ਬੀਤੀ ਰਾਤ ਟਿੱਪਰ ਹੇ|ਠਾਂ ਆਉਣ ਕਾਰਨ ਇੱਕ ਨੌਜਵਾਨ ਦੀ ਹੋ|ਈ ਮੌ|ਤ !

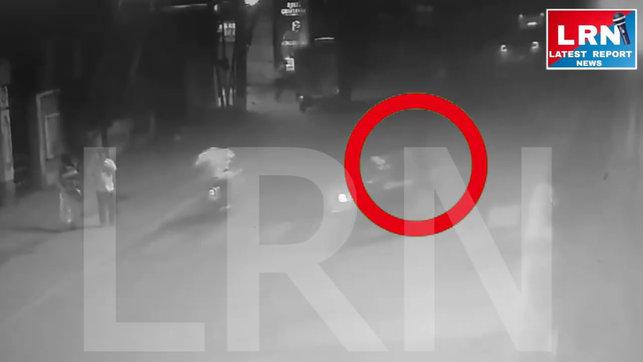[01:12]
ਤਸਵੀਰਾਂ ਲੁਧਿਆਣੇ ਚੰਡੀਗੜ੍ਹ ਰੋਡ ਸਥਿਤ ਵੀਰ ਪੈਲੇਸ ਨਜ਼ਦੀਕ ਦੀਆਂ ਨੇ,
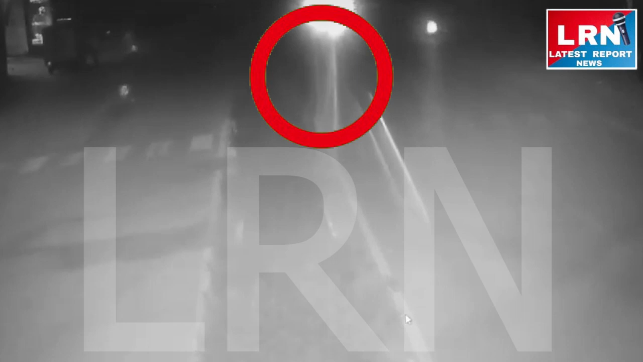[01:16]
ਜਿੱਥੇ ਬੀਤੀ ਕੱਲ੍ਹ ਟਿੱਪਰ ਦੇ ਹੇਠਾਂ ਆਉਣ ਕਾਰਨ ਇੱਕ ਨੌਜਵਾਨ ਦੀ ਮੌਤ ਹੋ ਗਈ, ਜਿਸਦੇ ਚੱਲਦਿਆਂ ਮੌਕੇ 'ਤੇ ਟਿੱਪਰ ਚਾਲਕ ਫਰਾਰ ਹੋ ਗਿਆ।